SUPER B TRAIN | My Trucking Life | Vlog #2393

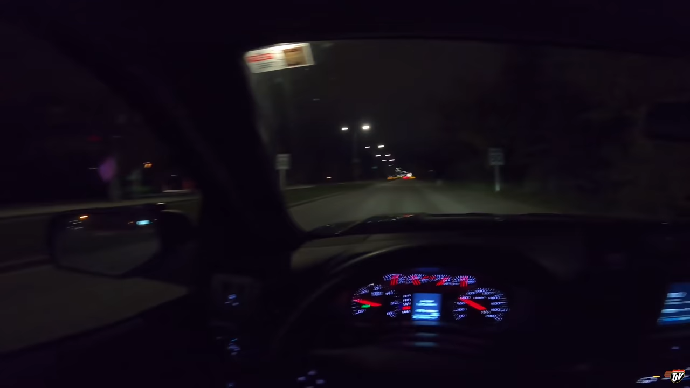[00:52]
Another new day is here. We got some stuff to do today, some stuff to talk about. It's going to be a good trucking day.
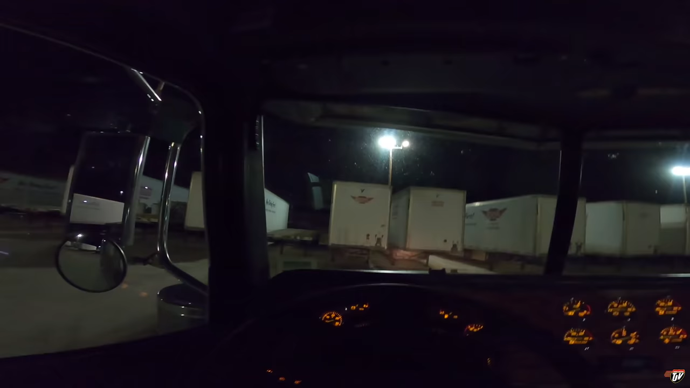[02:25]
Somewhere over here is a flat roll type for us to take.